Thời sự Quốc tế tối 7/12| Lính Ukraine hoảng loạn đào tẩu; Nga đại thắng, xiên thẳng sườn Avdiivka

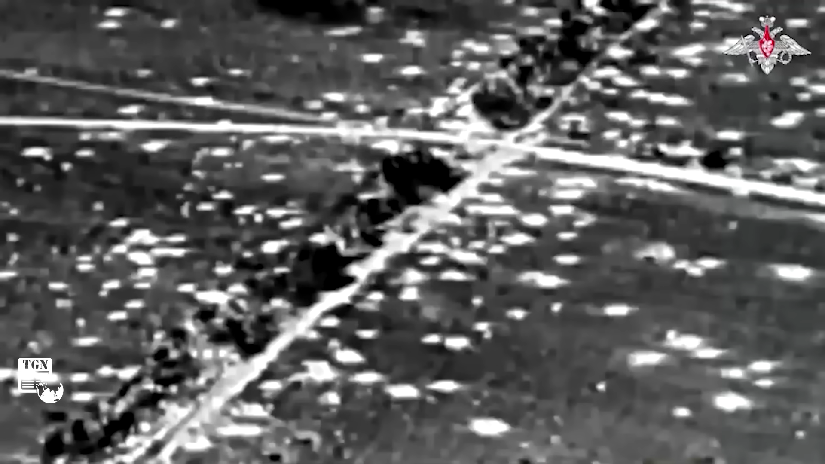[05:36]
2 xe chiến đấu bọc thép, 3 xe cơ giới, 2 pháo tự hành FH-70 do Anh sản xuất, 1 hệ thống pháo tự hành Krav do Bà Lan sản xuất,
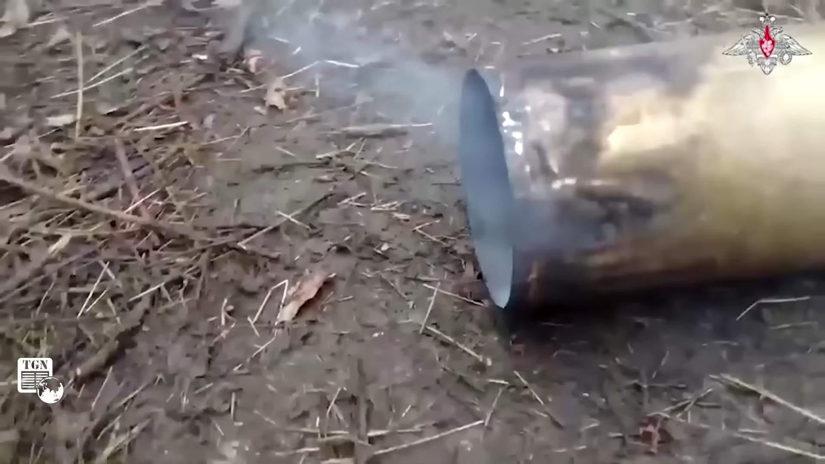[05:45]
1 hệ thống pháo binh M-777 do Mỹ sản xuất, 2 hệ thống pháo tự hành Kvostika và 1 bệ phóng Krav. Theo hướng Zaporizhia, các đơn vị lực lượng Nga cùng hàng không và pháo binh đã gây
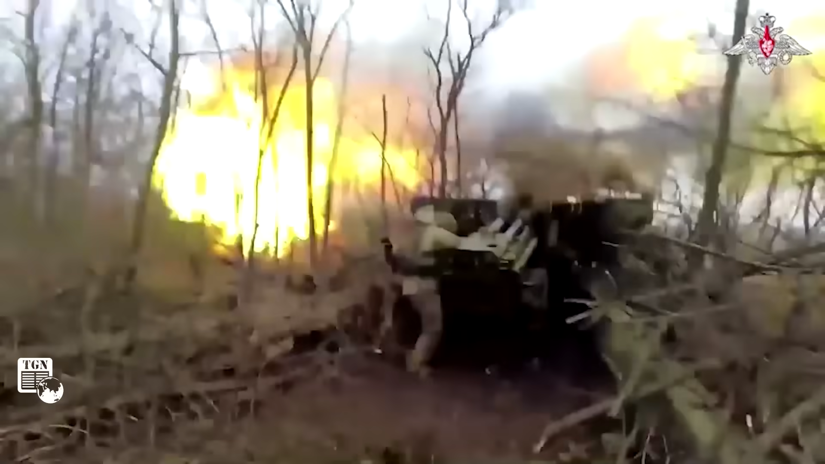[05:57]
tổn thất về nhân lực và trang bị của các lữ đoàn cơ giới thứ 33,
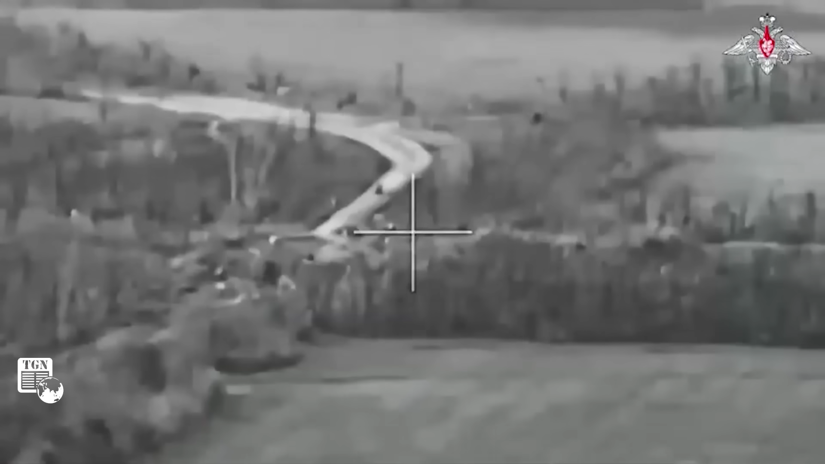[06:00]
65 và 118 của Ukraine gần Donetsk. Tổn thất của Ukraine ở hướng trên là 55 binh sĩ, 2 phương tiện cơ giới và 1 khẩu pháo D-30.